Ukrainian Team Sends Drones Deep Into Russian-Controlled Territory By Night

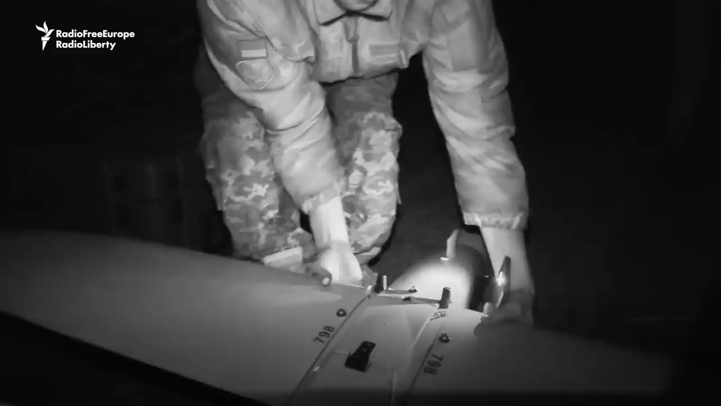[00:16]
Вдень, якщо ти літаєш, ти не можеш дати таку інформацію, яку ти втасив зніченість.
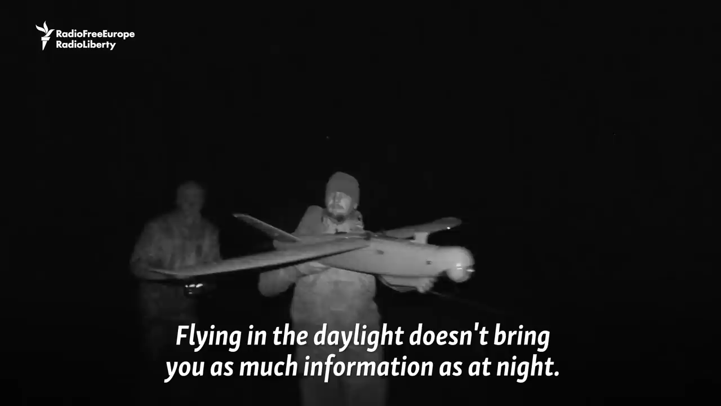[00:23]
Вночі ти бачиш особовий склад, техніку,
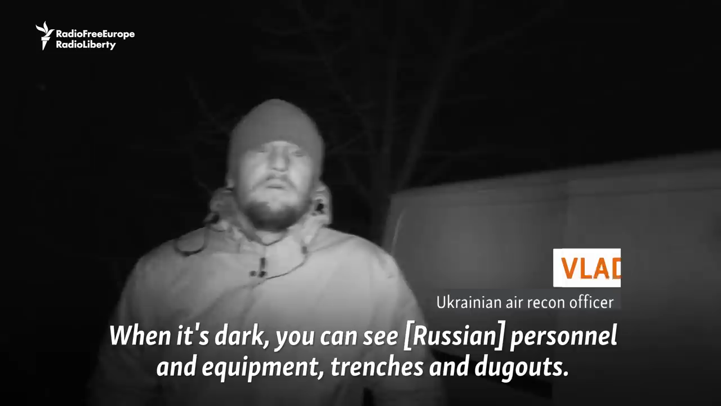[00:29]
фактикаційні споруді, попи, лінбажі. Вдень, якщо дати повною мірою, на 100% ти не можеш.
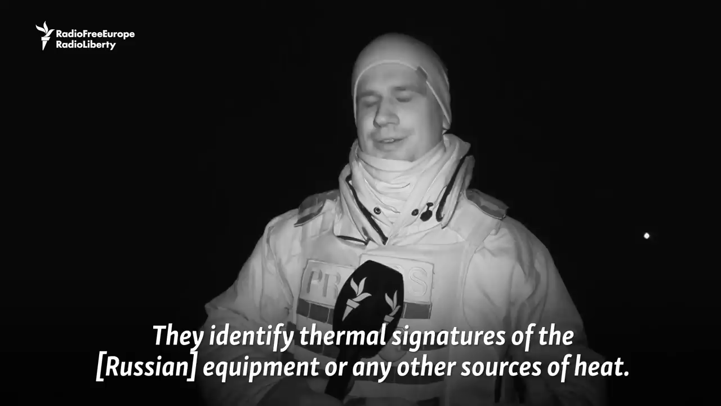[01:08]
завдяки якій мають бачити теплові сигнатури, тобто обриси техніки або взагалі будь-якого тепла.
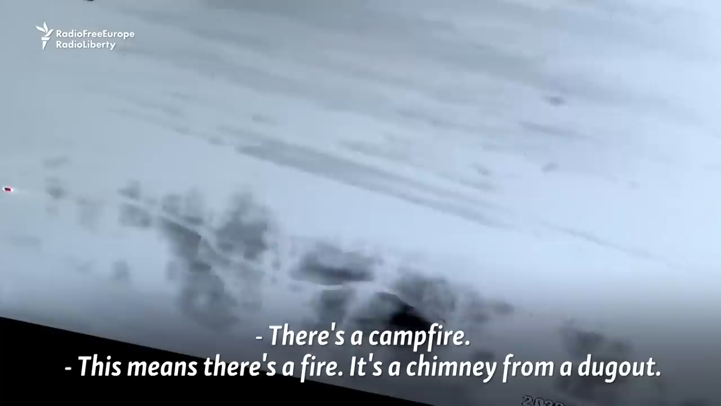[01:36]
Дивість кострі говорить-то, тоді. Тоді. Коли таке отраження, це значить, що є прямой угодь.
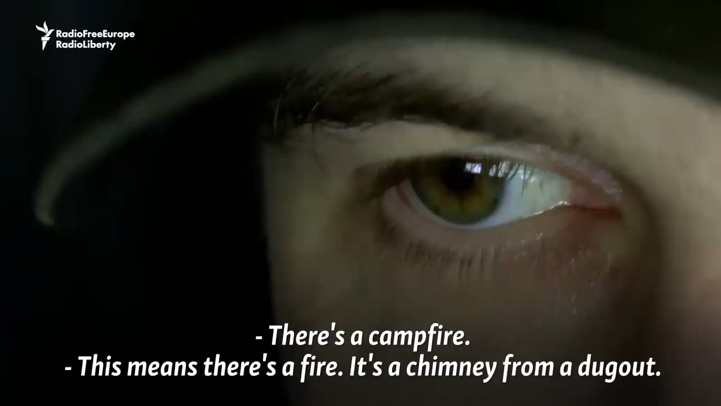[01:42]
Тепло більшого. Так, вон плентаж труба светиться. О, є попадання походу.
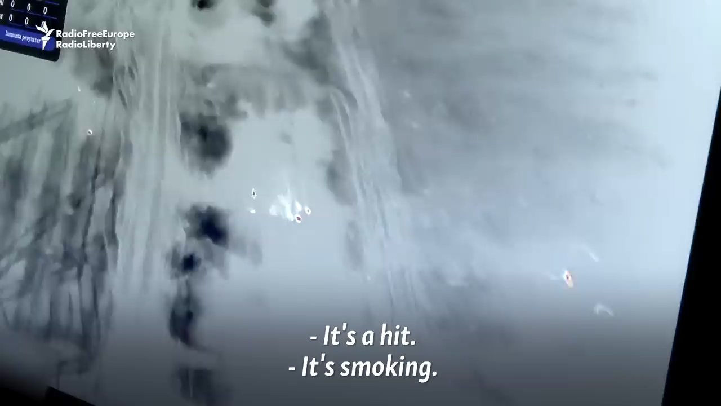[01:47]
Ага. Деміться.
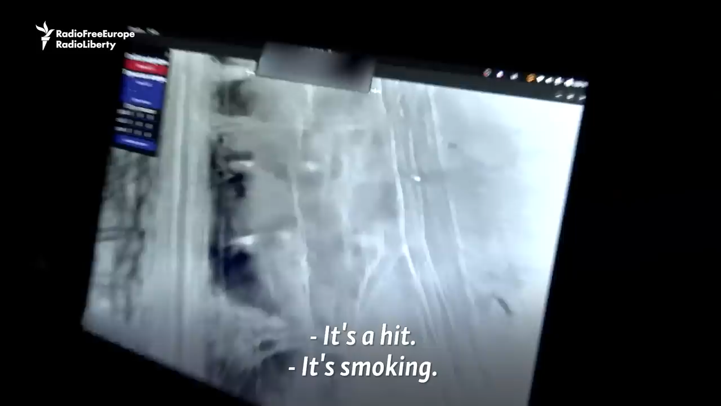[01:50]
Це де? Там, де танк стояв. Мінус танк. Мінус танк, отлично.